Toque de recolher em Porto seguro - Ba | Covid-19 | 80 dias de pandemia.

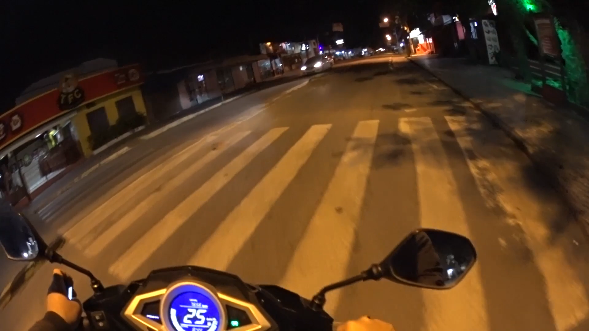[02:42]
O que acontece? Ele estava comendo do lixo, velho Marmita estragada Estragada Rapaz, difícil, quase não sai E aquilo ali partiu meu coração na hora Fiquei...
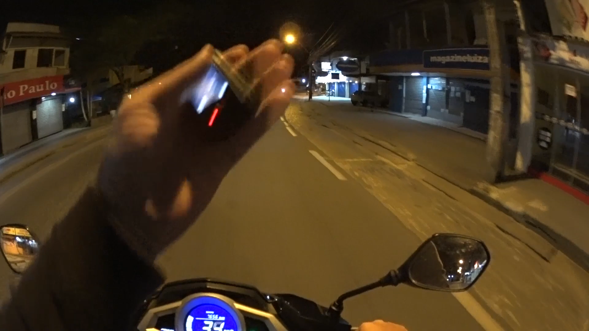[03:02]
Ô, fechado Ué E agora? Meu Deus do céu
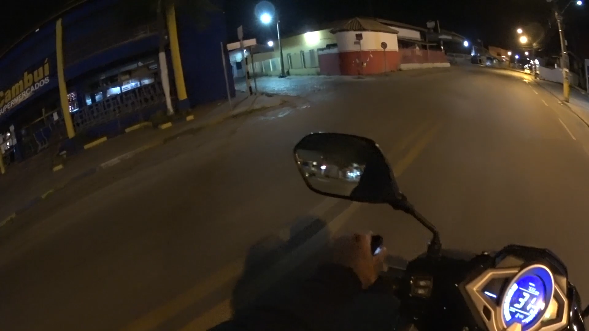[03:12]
Olha que esquisito, velho Olha que esquisito Vamos passar ali na praça ACM, que é de frente à camisa dos vereadores Então, cara A relacionada do rapaz Partiu meu coração, cara E assim, a gente não pode Eu vou falar com ele Ele fica assustado Aí, não pode fazer nada Você não pode nem Ele não aceita nem a comida Se você der do lado dele Assim, já Encontrei ele na rua uma vez Quis ajudá-lo E ele não aceita
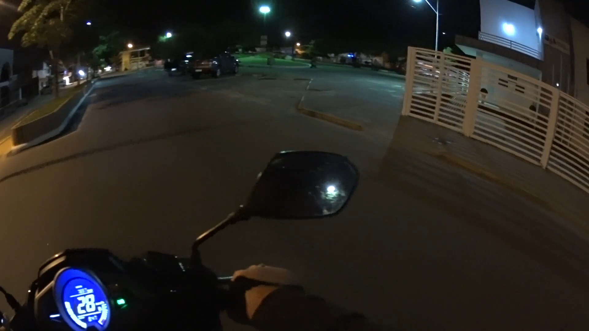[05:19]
Muito triste Aqui tem muitos Moradores De rua Que ficam Aqui O pessoal passa Dando café
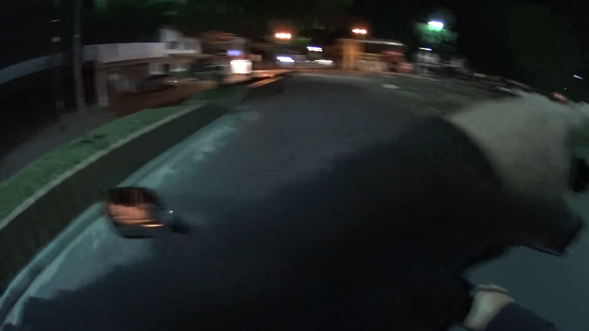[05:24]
Aqui Essa esquina Mesa Fica É muito triste Não tem farmácia Aberta Então vamos voltar Porque tem uma multa Cara
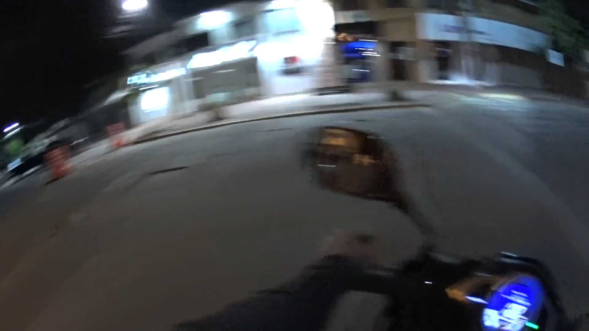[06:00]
Está estranho Muito estranho Muito estranho Isso Na orla Vários hotéis Com Com Tapume Na frente Das portas Estamos se aproximando E há três meses Três meses